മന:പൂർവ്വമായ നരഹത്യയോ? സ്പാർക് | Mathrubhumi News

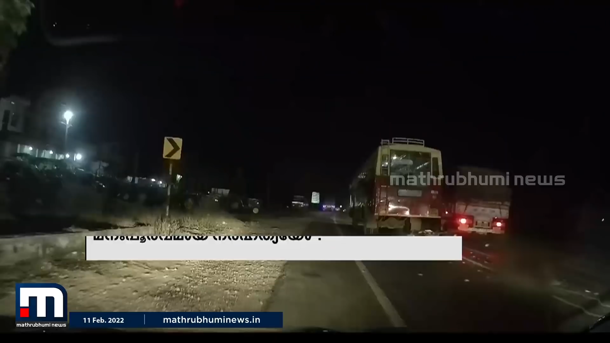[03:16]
ആ കെ എസ് ആർ ടി സി ബസ്സിന് ഇങ്ങോട്ട് ഒരു ഫുട്ബോൾ കളിക്കാനുള്ള മൈതാനം പോലെ സ്ഥലം കിടപ്പുണ്ട്, സുഖമായിട്ട് അതുവഴി കയറി പോകുന്നേ ഉള്ളൂ. ഈ ടെമ്പോ വരുന്ന കാര്യം ഇയാൾ കാണാത്തതുമാവില്ല. അത്ര ഇപ്പോൾ ഒരു ബൈക്കോ ഓട്ടോയോ ഒക്കെ ആണെങ്കിൽ കണ്ടില്ല,